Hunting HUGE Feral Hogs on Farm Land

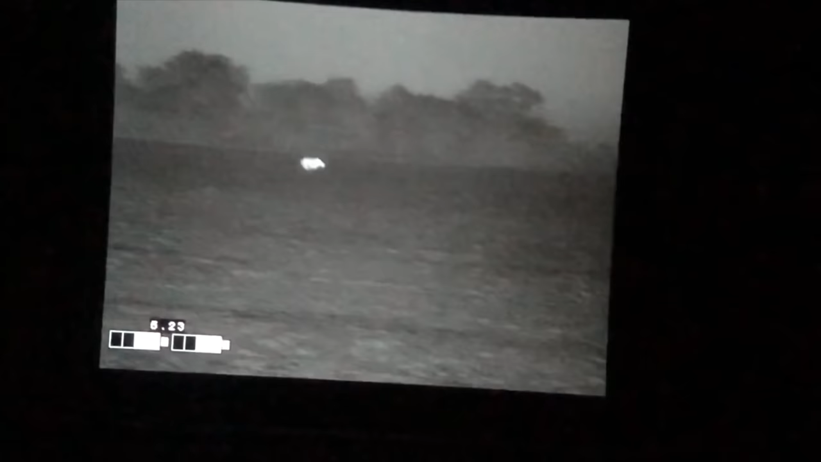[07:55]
keep shooting that one on the right shoot him
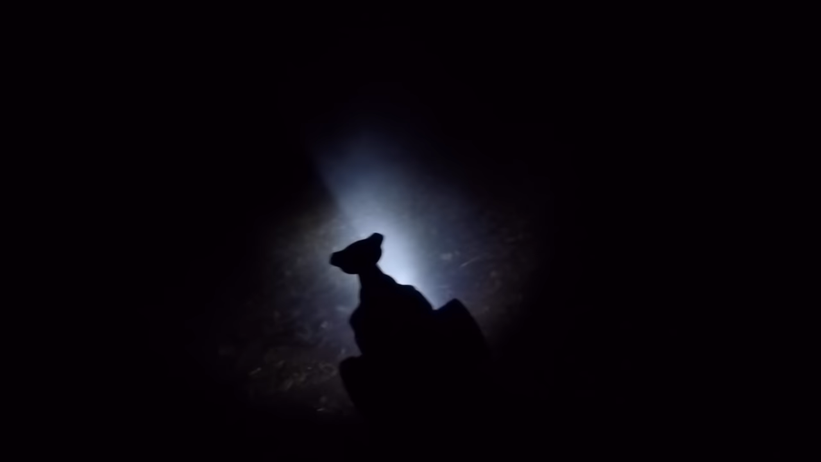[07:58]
shoot him one more time shoot him again
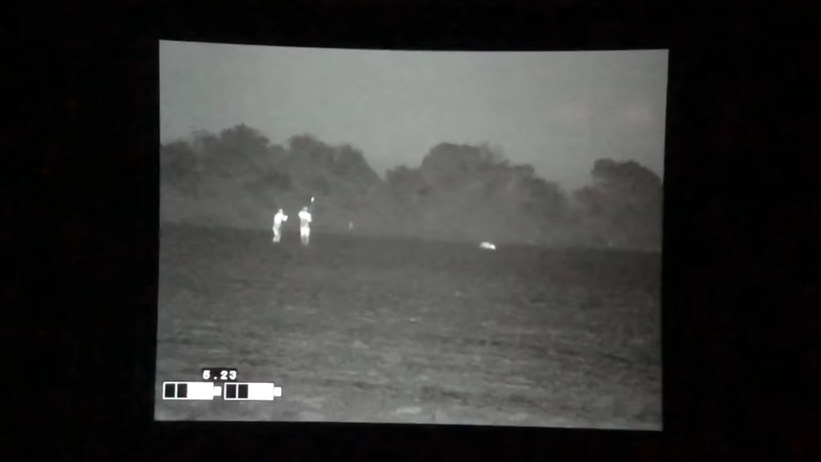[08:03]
shoot him again nah he's done dude that's another 300 pounder golly man